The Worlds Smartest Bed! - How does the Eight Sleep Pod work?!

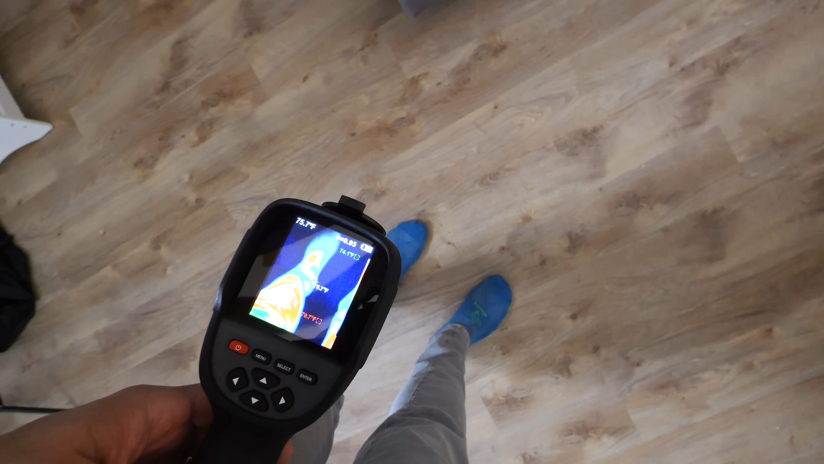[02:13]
You can see that the temperature difference between my legs and the floor. But take a look at this. Half of the bed is super hot, and half of the bed is incredibly cold.
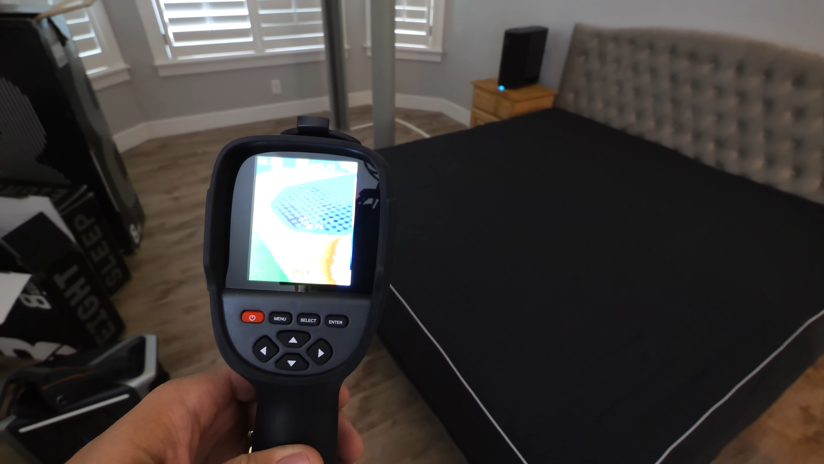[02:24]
That is mind blowing.
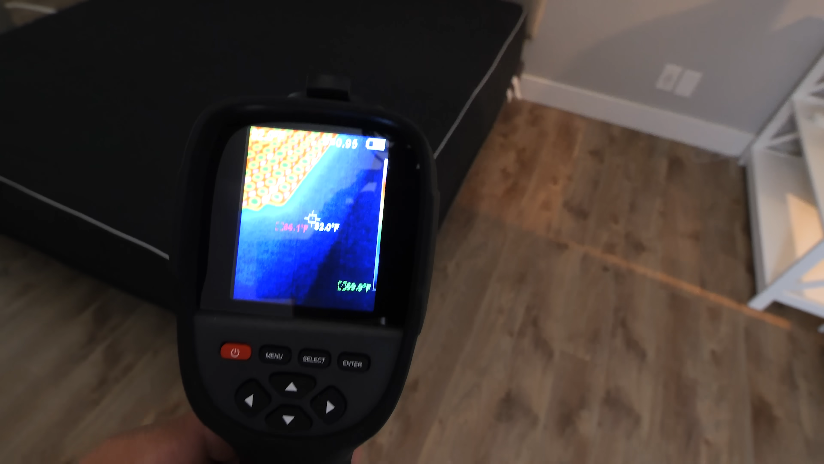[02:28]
It looks like the grid fills up the entirety of the bed except for the very edge of the corners.